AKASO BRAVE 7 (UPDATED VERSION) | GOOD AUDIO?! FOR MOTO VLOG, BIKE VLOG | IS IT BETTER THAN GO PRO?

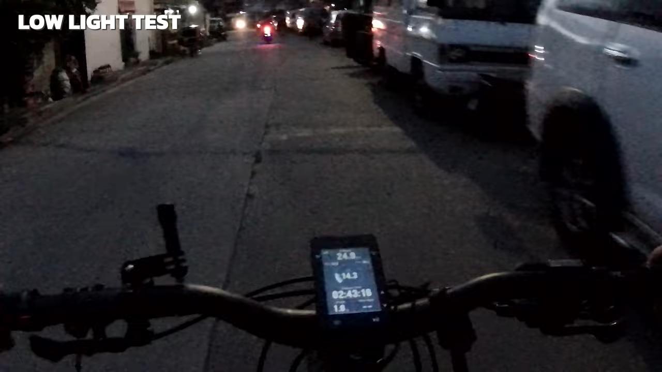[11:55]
So low light, syempre kahit ano namang action camera, pag low light, pangit yung image quality. So there's that.